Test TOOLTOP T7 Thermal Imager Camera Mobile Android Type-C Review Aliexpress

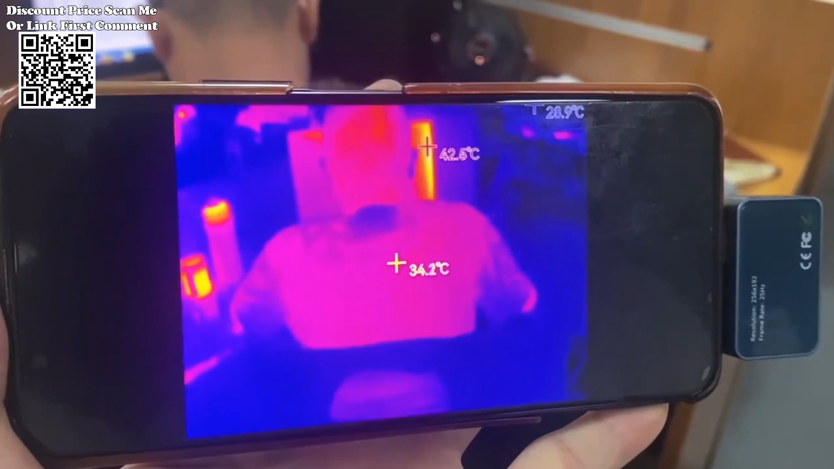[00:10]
On screen: spot 34.2°C
the tooltop t7 lies its high quality optical lens coupled with a 256 192
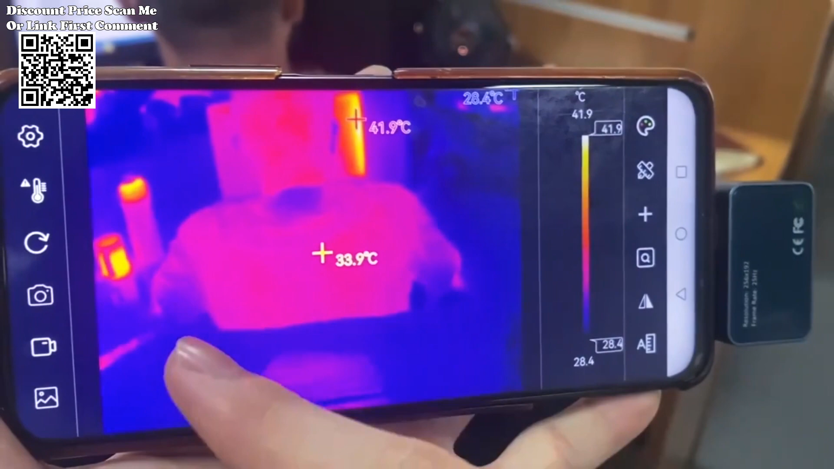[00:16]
On screen: spot 33.9°C, max 41.9°C, scale top 41.9°C, scale bottom 28.4°C
high resolution infrared sensor this combination delivers unparalleled imaging precision offering
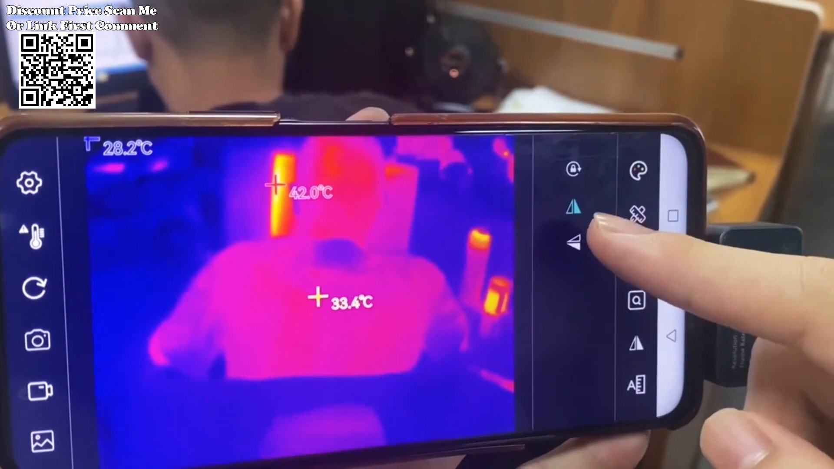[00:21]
On screen: spot 33.4°C
an exceptional visual representation of thermal dynamics with a 25 hertz high frame rate
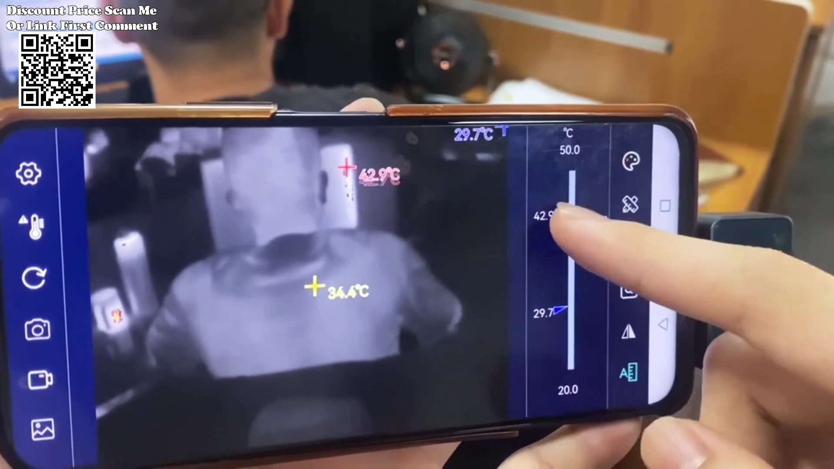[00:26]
On screen: max 42.9°C, scale top 50.0°C, scale bottom 20.0°C
the camera ensures smooth lag-free imaging capturing critical details with remarkable clarity
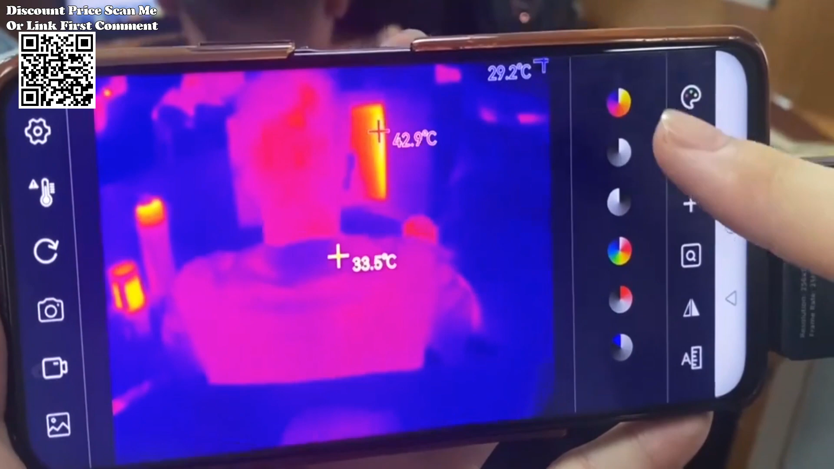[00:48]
On screen: spot 33.5°C, max 42.9°C
conduct thermal imaging analysis anytime and anywhere facilitating swift decision making and targeted
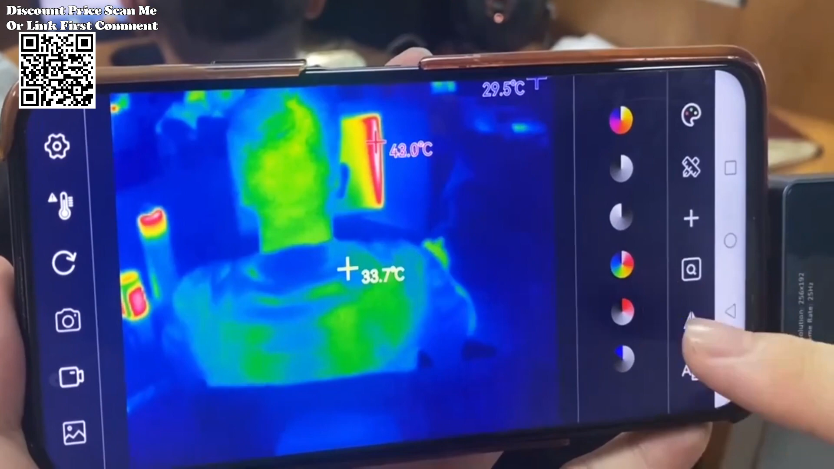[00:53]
On screen: spot 33.7°C, max 43.0°C
interventions the tooltop t7 goes beyond mirror imaging offering advanced temperature measurement
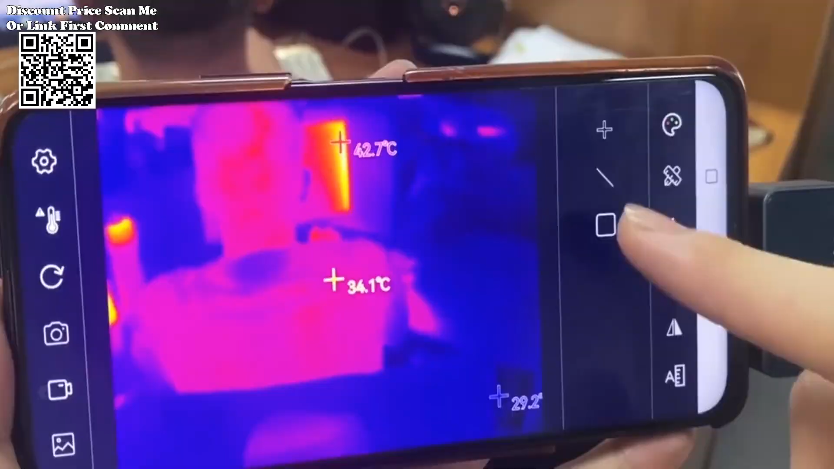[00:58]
On screen: spot 34.1°C
features for comprehensive analysis users can annotate images with points lines